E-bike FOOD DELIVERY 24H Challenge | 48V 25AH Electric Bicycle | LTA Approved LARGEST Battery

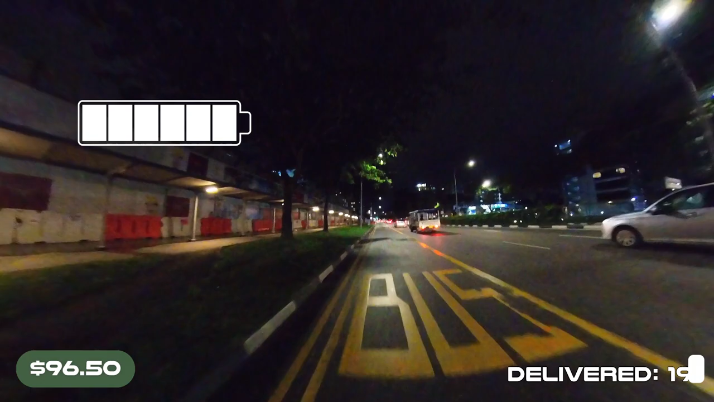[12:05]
The first bar, okay? The first bar for the battery has dropped after
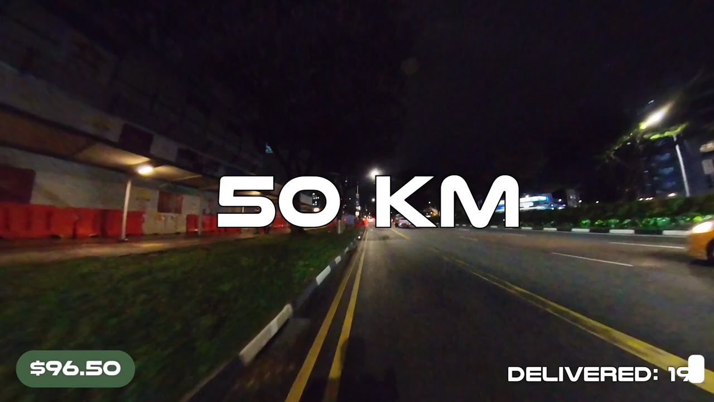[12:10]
50 km.
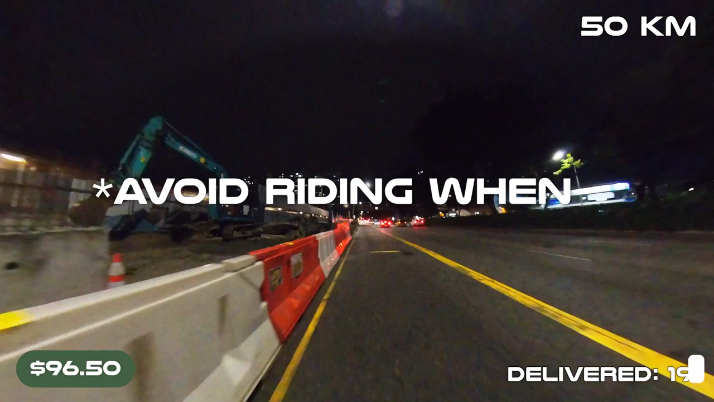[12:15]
You want to avoid, okay, riding when you are on the final two bars.